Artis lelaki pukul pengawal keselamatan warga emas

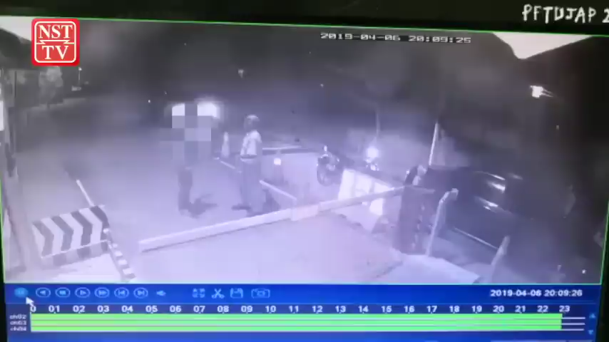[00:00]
Seorang pengawal keselamatan buksia 68 tahun cedera selepas ditumbuk 3 kali pada bahagian muka oleh seorang artis lelaki yang pernah menganggutai sebuah kumpulan lawak ketika sedang mengawal kawasan perumahan di Akashia Park desa Jati Nilai, Negeri Sembilan pada malam Sabtu. Dalam kejadian jam 8 malam itu, artis buksia 49 tahun berasal dari Kedah
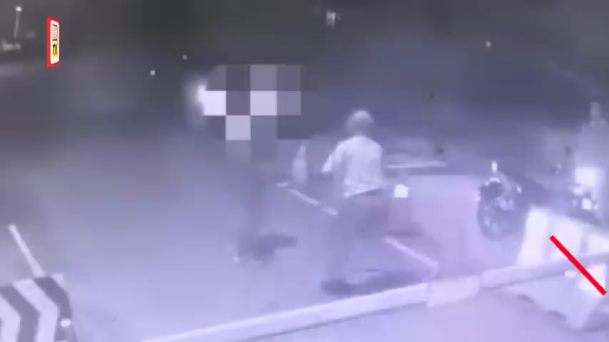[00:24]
yang memandu kereta jenis proton pedana berwarna hitam dilaporkan memasuki pagar pengawal keselamatan kawasan kediaman berkenaan tanpa kebenaran.
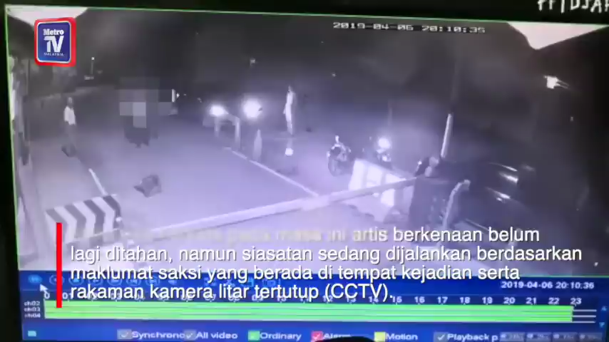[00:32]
Ketua Polis Daerah Nilai, Supertenden Mohd Nur Mazuki Besar berkata, susulan itu pengawal keselamatan kemudian bertindak menutup palang laluan keluar pos keselamatan dan mengejar kenderaan yang dipandu artis berkenaan.